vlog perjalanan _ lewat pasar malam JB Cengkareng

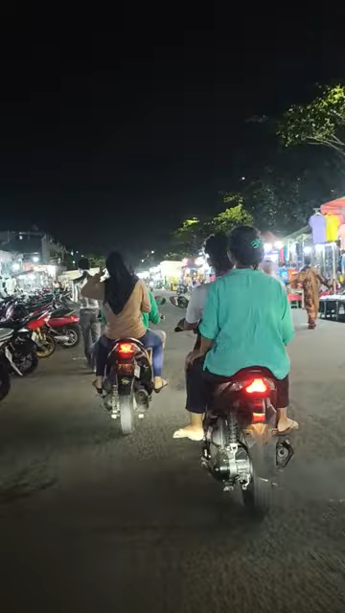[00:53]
Tuh. Pasarnya lumayan gede juga, pasar malamnya. Eh, lah. Bikin cewek lama banget buat motornya kayak keong.
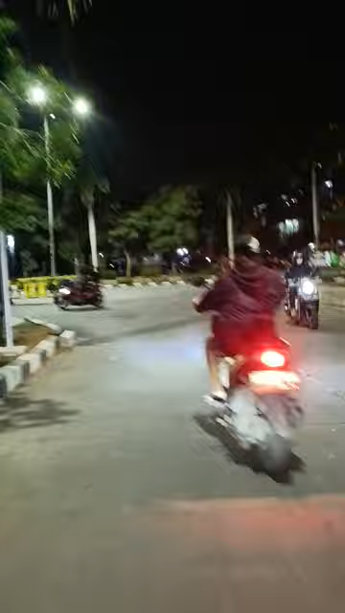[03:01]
Kita ambil kiri. Ini di depan tuh. Ini emang kampus. Sertiagama. Kampus udah kayak hutan. Nah.